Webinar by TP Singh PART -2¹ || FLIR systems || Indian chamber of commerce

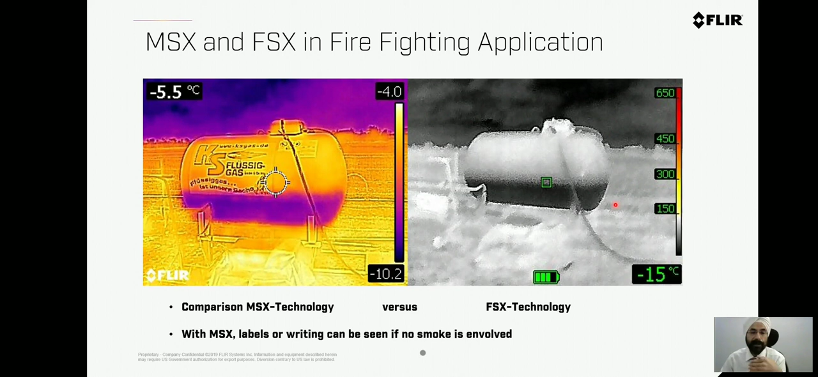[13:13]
wind blows, the fire will come back again. Thermal camera can add a lot of value for this particular application. Now, for all this, since the atmospheric conditions will be different than the utility applications, you need a different product. And hence, we have different range of product. These products can withstand water splashing, it can withstand atmospheric conditions, very high temperature.
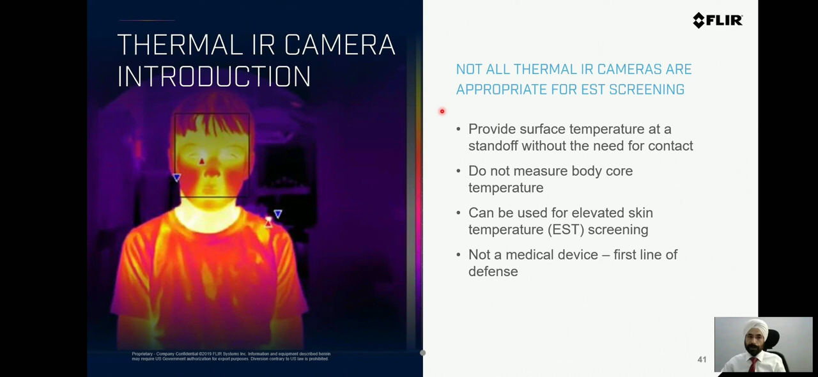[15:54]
It is not the forehead, unfortunately. So I will explain that to you in a few minutes from now. If we talk about the history, Flair has got a very long history of this particular experience.
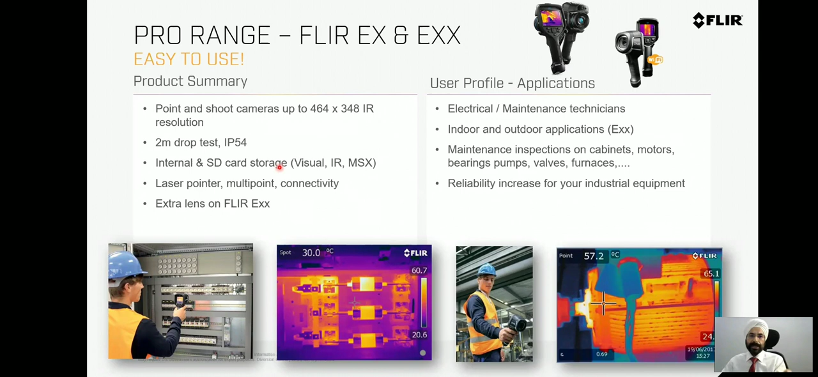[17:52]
Multiple range of products. Starting from the EX series to EXX to T5XX to different models. This is the starting range, EX, which is a fixed type of camera, fixed type of lens, multispectral imaging,
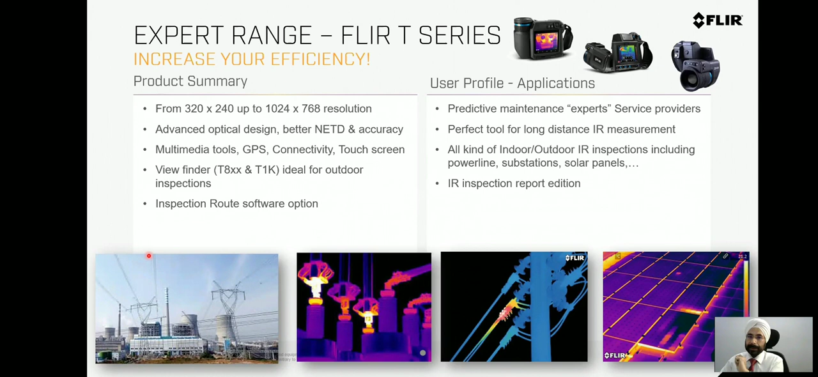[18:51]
Why? The, this particular product has got a unique feature. That unique feature is, we have got the tiltable optics over here.
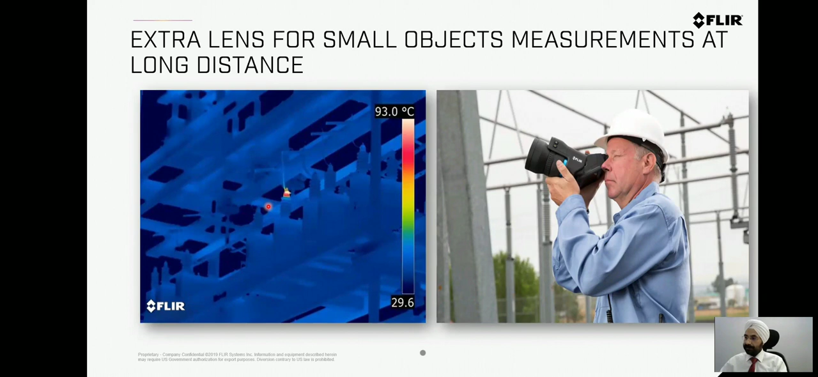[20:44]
On screen: scale top 93.0°C
I showed you 786,000 pixels. This is that product which is available for the rectifier utilities. And then as I told, we spent quite a good amount of money on developing the new chip detector for thermal cameras.
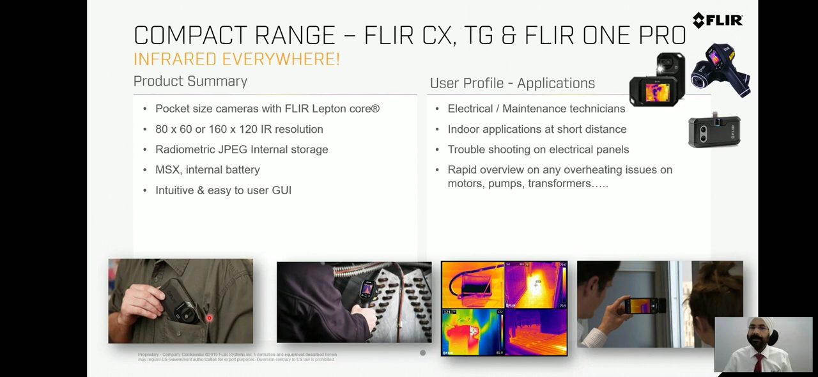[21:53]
So for a person touchscreen for building applications, we have got the pocket size cameras but similarly if somebody is using the gloves, then this particular product might not be useful.